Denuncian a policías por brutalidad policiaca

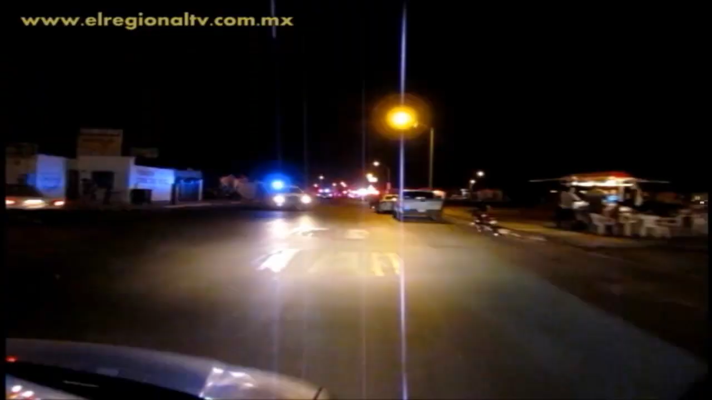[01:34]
El comandante de la UCI Norte, Héctor Madrigal Tamayo, encargado de ese sector, y Juan Carlos Arriola Gómez,
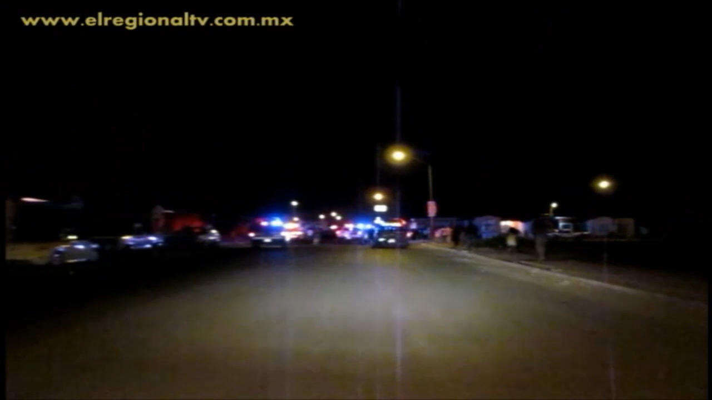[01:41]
comandante de tránsito, acudieron al llamado de apoyo que emitió el C4 donde indicaban a todas las unidades acudir a dicho lugar, ya que la escaramuza se había salido de control, llegando en escasos minutos con la fuerza operativa cercando y controlando la contienda.